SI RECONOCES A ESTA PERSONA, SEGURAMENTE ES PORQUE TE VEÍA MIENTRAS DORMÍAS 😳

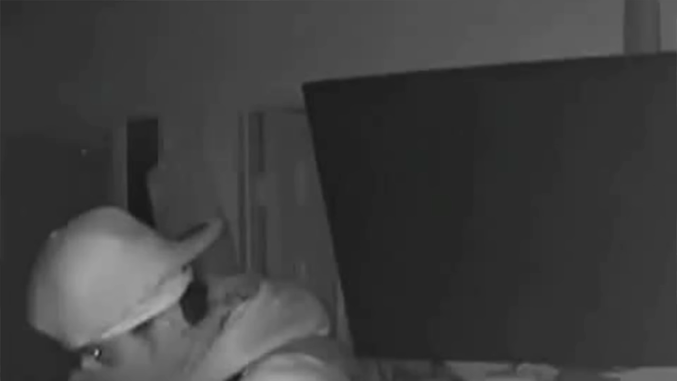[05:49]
no era como que bueno tocar a las personas que estuvieran ahí dormidas y que les robara algo, nada. Nada, no hacía absolutamente nada. Simplemente verlos dormir, así, sería así, viéndolos dormir y eso era todo lo que hacía. Y les digo, en cuanto se despertaron, pues, esta persona salía corriendo. Entonces, cuando ya se muestra este retrato hablado, sí hubo varias personas que dijeron, ah, ya sé quién es, es fulano. Y luego, cuando ya se hizo este retrato hablado, como que los avistamientos de él, pues, se redujeron, ¿no?